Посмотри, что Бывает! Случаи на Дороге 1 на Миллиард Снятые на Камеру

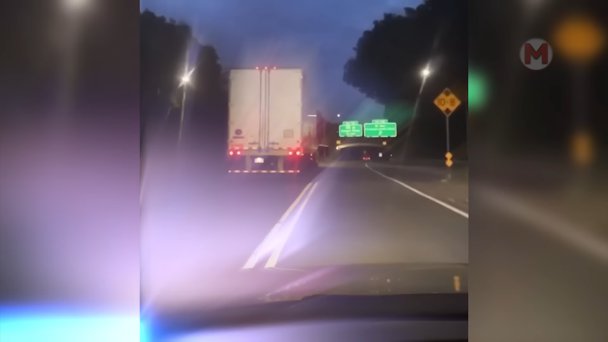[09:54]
Ещё один водитель грузовика, который забыл о существовании верхних габаритов.